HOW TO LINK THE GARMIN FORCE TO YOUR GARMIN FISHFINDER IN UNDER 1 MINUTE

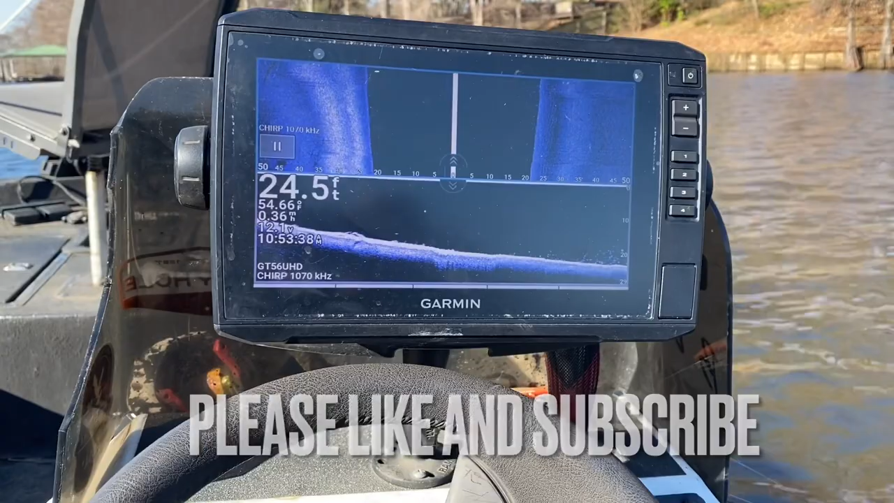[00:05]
Such a valuable tool. How do I link my Garmin Graph with my Garmin Force Troll Motor?
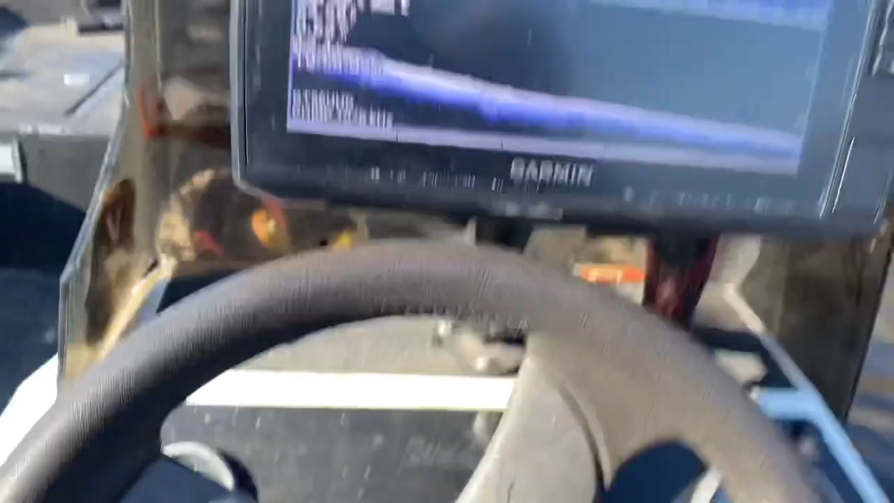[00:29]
From any screen, all we're going to do, go home.
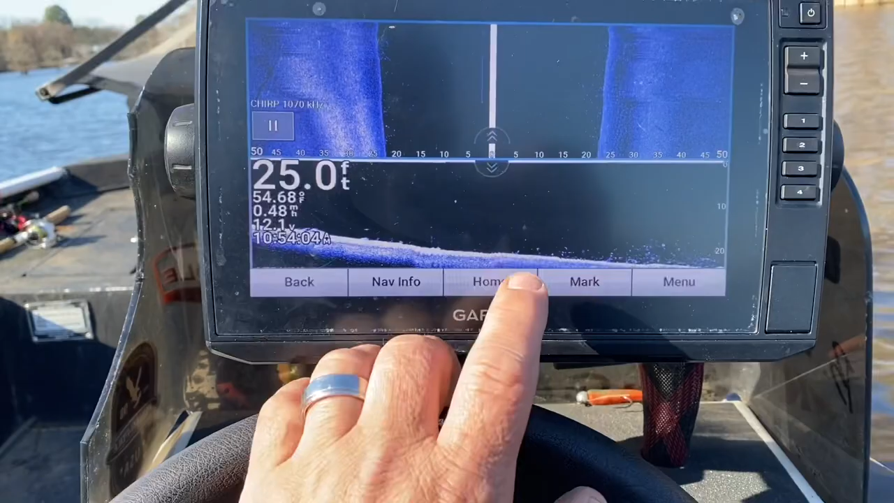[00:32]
On screen: depth 25.0 ft, water 54.68°F
Very simple. Settings, communications, wireless devices.